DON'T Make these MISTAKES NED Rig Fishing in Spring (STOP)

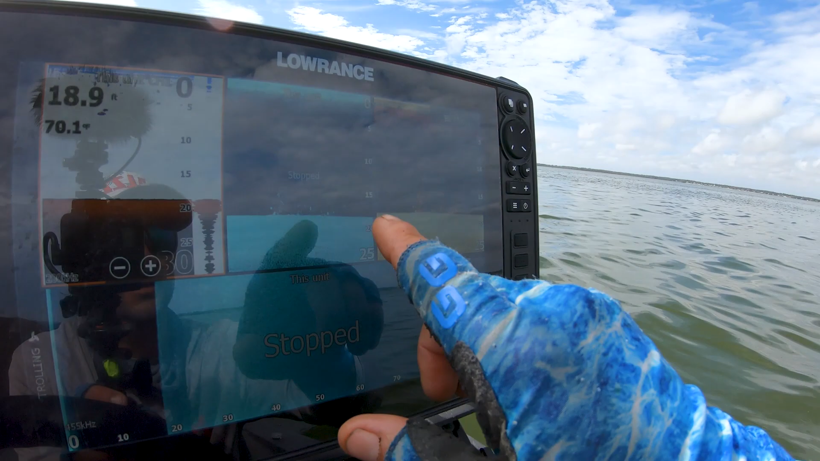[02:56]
That right there is a whole wad of post-spawn fish. I was showing Matt, that's a giant.
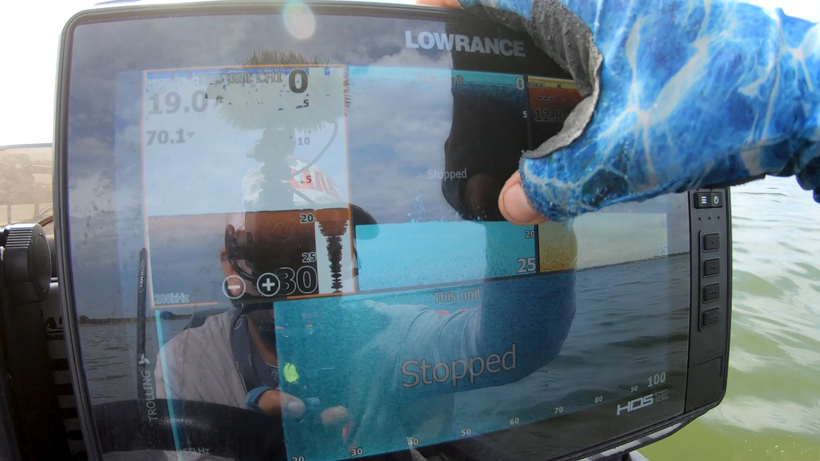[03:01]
There's another giant right there. And then there's a bunch of little rat pullers right there. There's a tree with some shell mixed in.
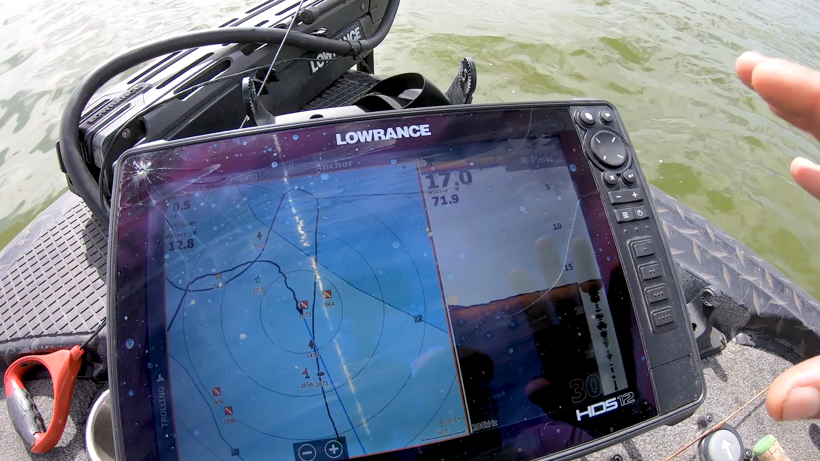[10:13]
So you'll see, we set up the boat back here. And there's a tree pile with some shell around it right up there. And there's a bunch of fish up there. But Matt just caught a pretty good one.